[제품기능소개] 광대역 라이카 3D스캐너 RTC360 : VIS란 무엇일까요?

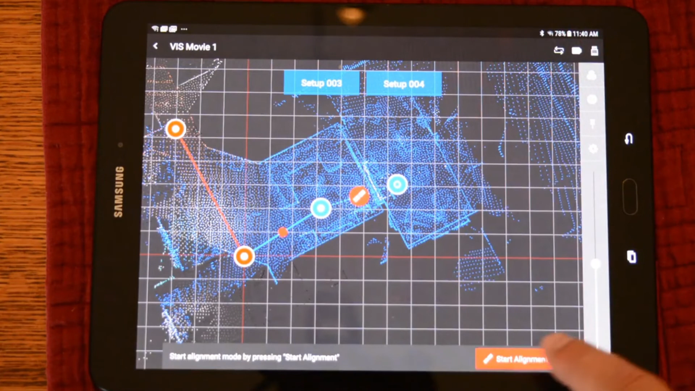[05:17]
Go ahead and create the link by pushing the two scans and optimizing the bundle. It will click together and create the link.
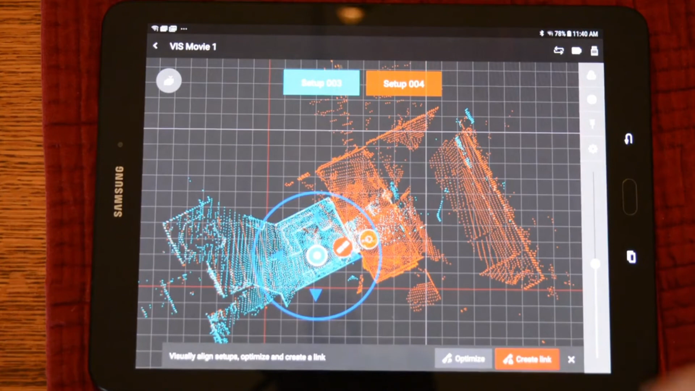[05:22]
And now we have registered our fourth scan onto our bundle.
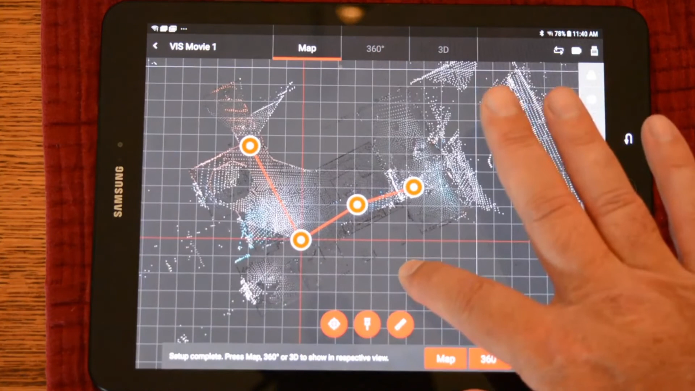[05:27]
Furthermore, we can go ahead and look at the scans in 3D as well as the 360 view. And here we can pan around and